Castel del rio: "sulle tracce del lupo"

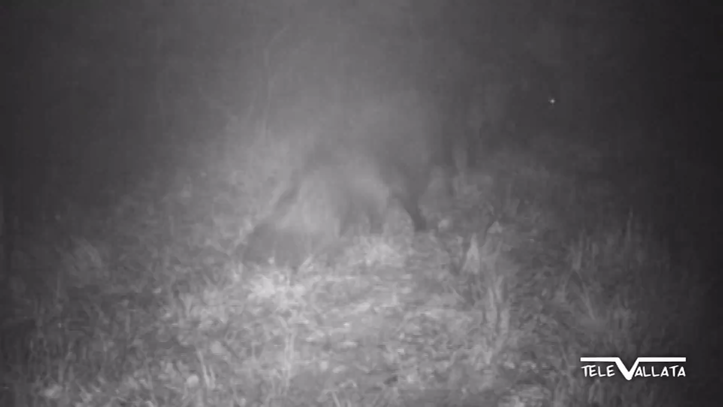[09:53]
Marco Maccarelli il fotografo e anche un po' l'informatico del gruppo se così vogliamo dire. Allora che cos'è una videotrappola? Spieghiamolo anche a chi non lo sa.
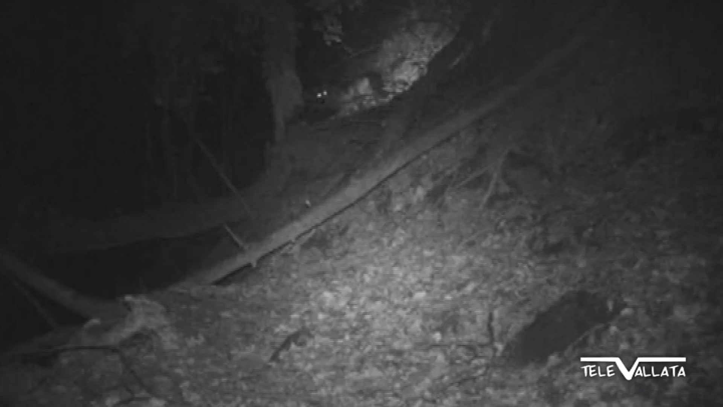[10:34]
Adesso col sostegno del gruppo Saldelrio abbiamo preso videotrappole che registrano a colori anche di notte. Quindi immagini sempre più nitide. Cosa avete catturato finora? Per adesso abbiamo catturato 5 lupi nella nostra vallata.